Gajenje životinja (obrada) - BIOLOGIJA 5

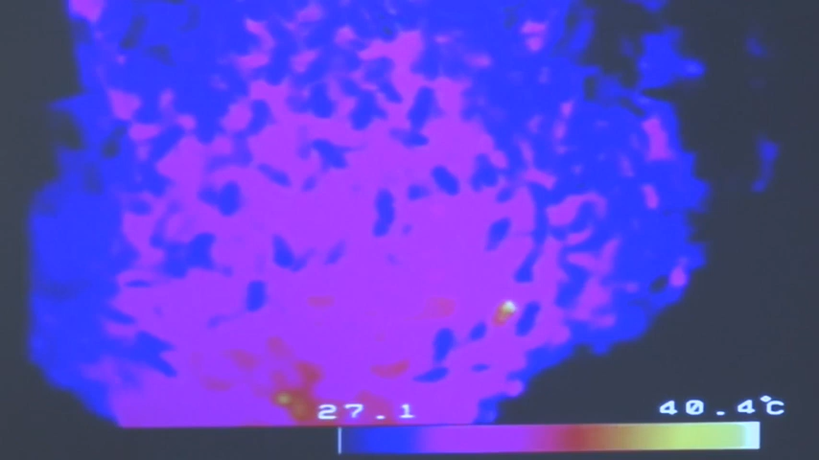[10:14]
On screen: scale top 40.4°C
Skupe se na gomilu i počnu jako brzo da trepere svojim krilima,
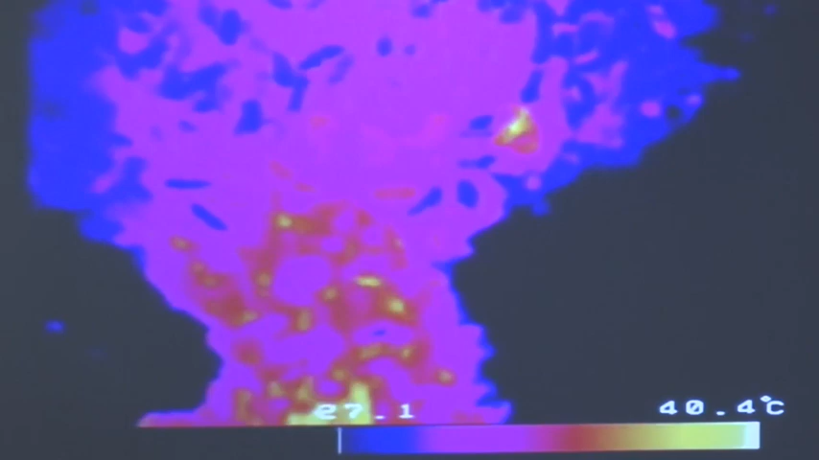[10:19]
On screen: scale top 40.4°C
stvarajući izuzetno visoku temperaturu,
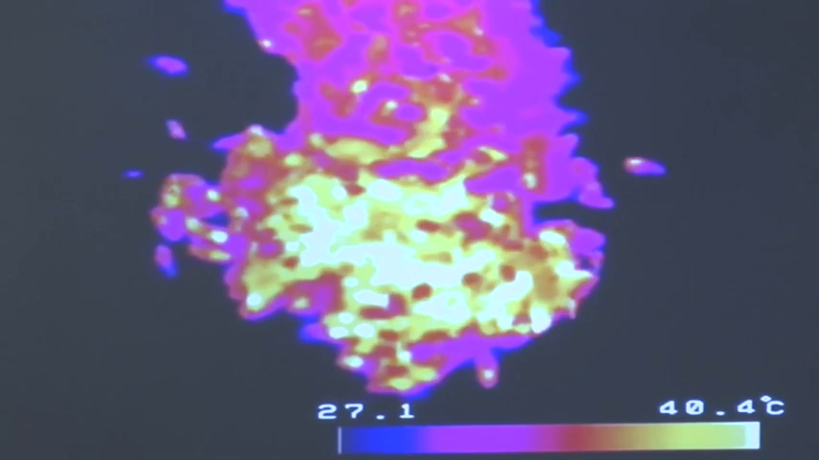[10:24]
On screen: scale top 40.4°C
koja čak ide i do 40 stepeni Celsijusovih.
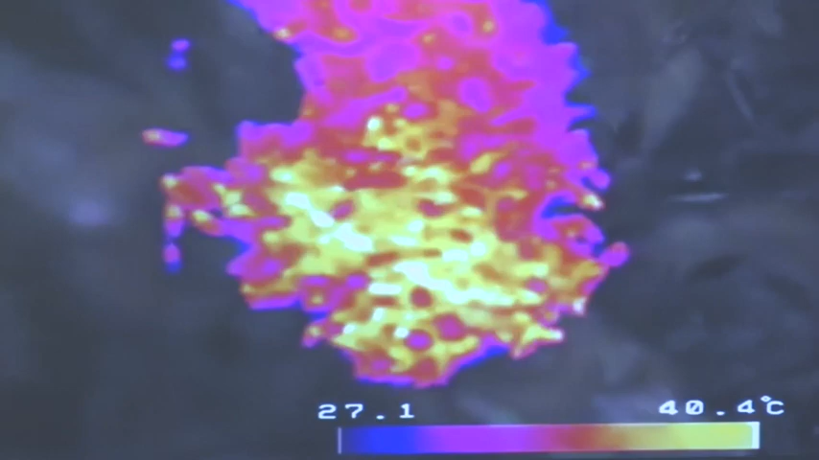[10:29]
On screen: scale top 40.4°C
Sada ste videli upravo na snimku koliko se temperatura promenila.